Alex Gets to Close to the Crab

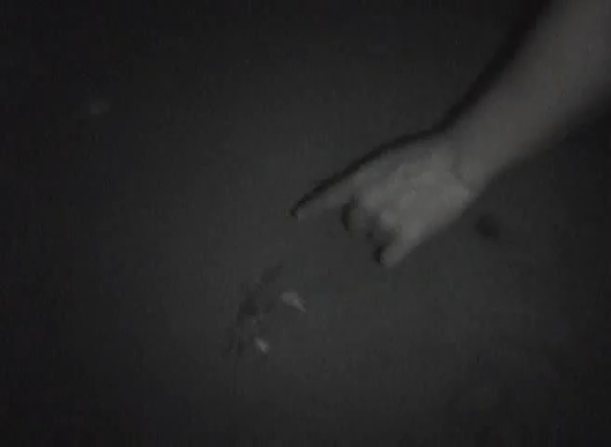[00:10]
Crikey, right there, you can see his tusks. His claws are up. He's ready to attack. You better watch out.